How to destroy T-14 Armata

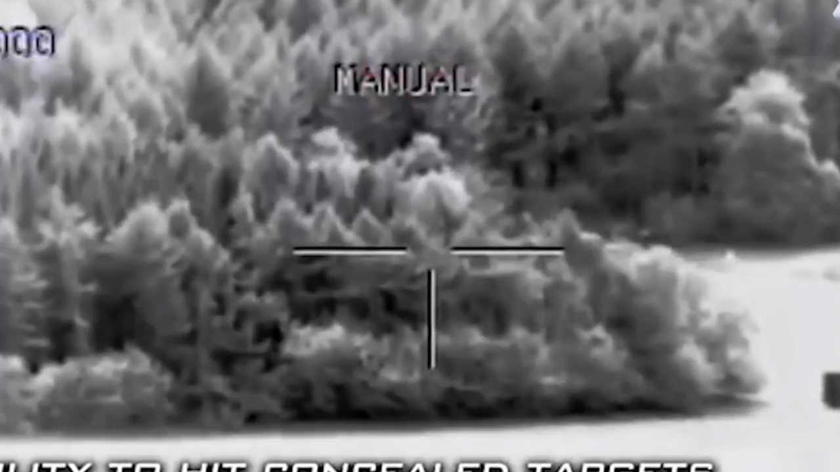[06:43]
the countermeasures would have already been launched, so you would need to guess, in the general smoke area, where the tank is located.
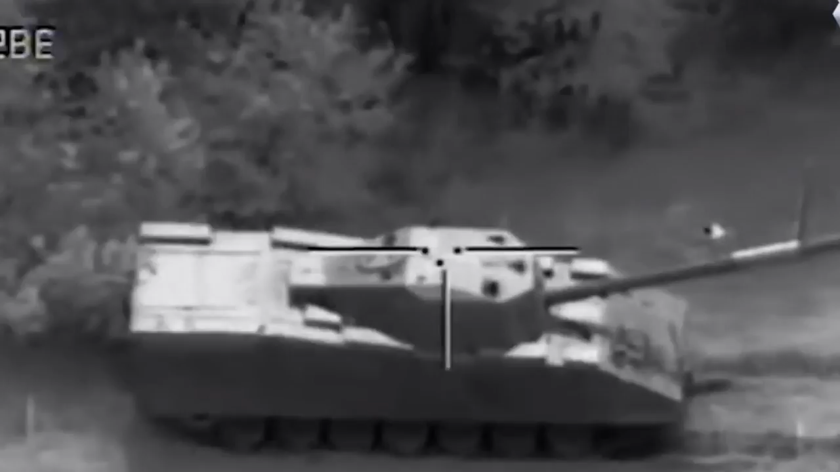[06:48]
And if it also moves, it would be extremely tricky to hit it,